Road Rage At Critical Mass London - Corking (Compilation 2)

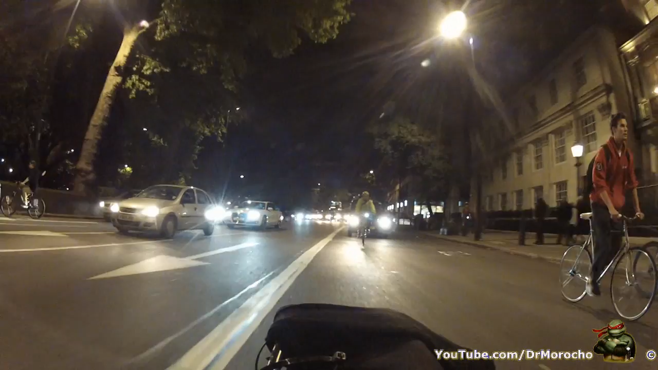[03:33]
Hold the line! Hold the line! Keep back again! On the line!
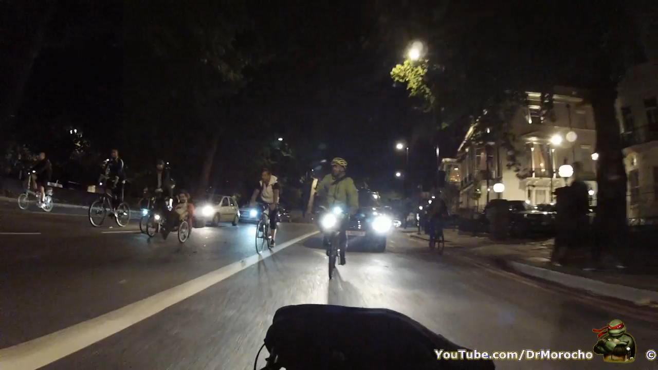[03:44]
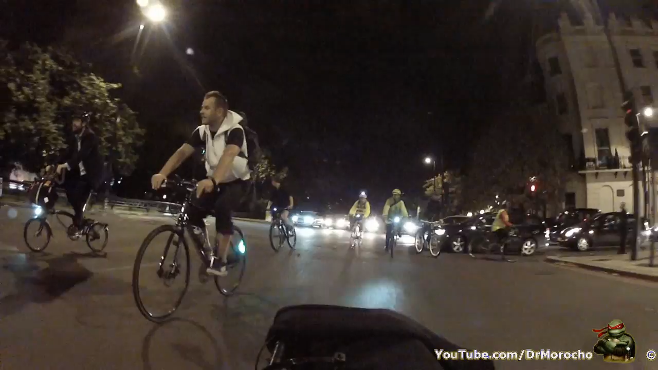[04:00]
Touch up! Oh,
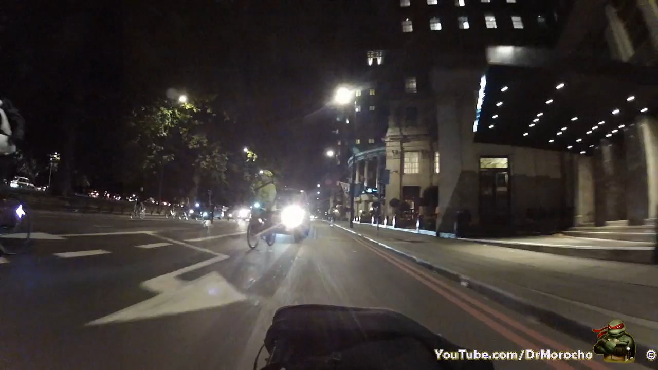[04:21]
you're a good job of the line! Come back a minute!